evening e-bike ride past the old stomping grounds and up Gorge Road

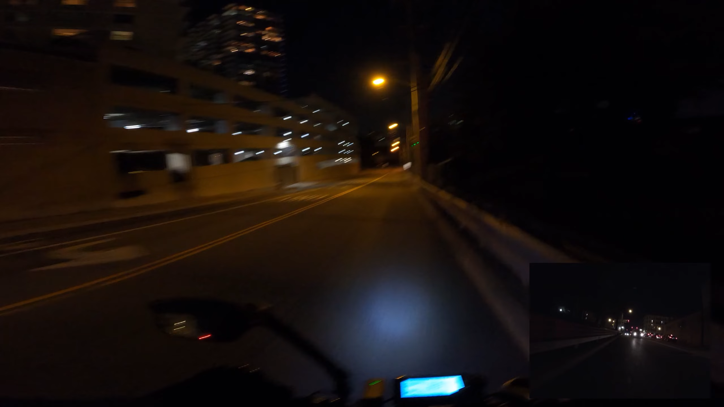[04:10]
We're going downhill, gravity takes over, but we gotta watch the speed limit. Also, gotta watch out for aggressive holiday drivers. Who don't know how to share the road.
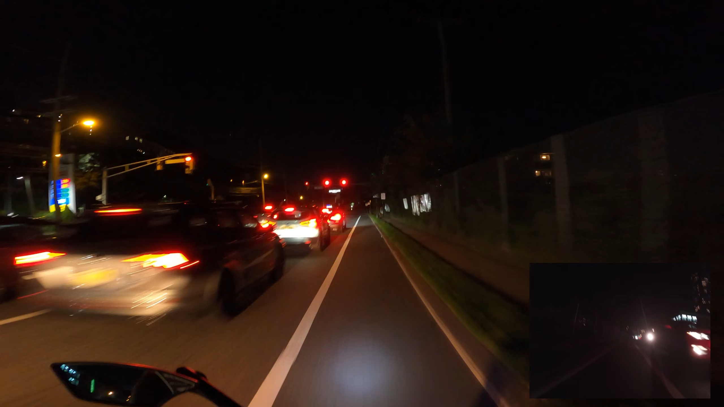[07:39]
I mean, there's no stop line on the bike lane. All right, this section, I do not like take the street on. Until we get past the mall.
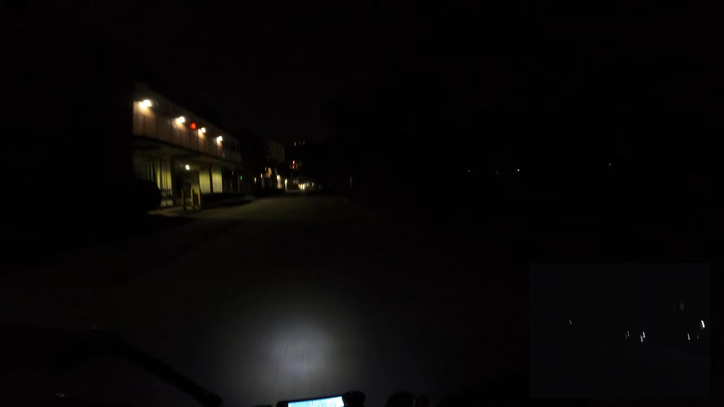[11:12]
Now it's just just mounds of dirt. They're probably prepping it for construction.
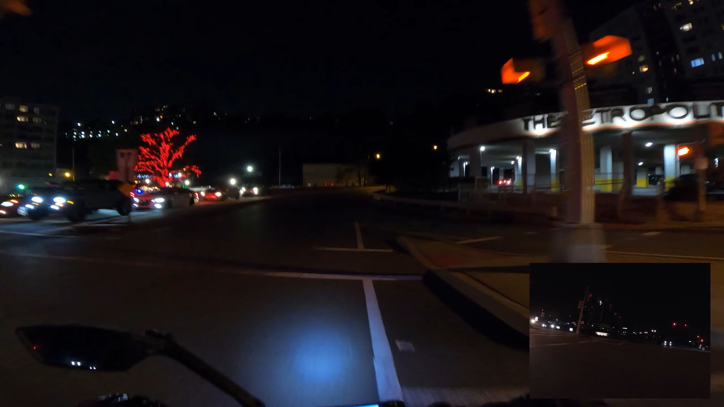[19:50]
Go up the hill. Gorge Road. Most people prefer to go down it. Most avoid going up it.
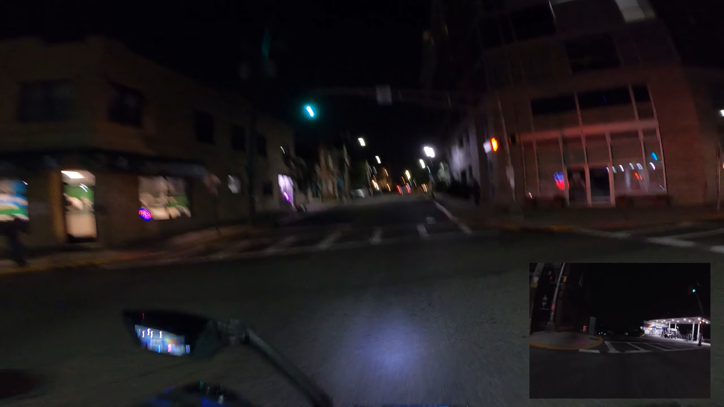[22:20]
Yeah, the old Marburn warehouse is gone.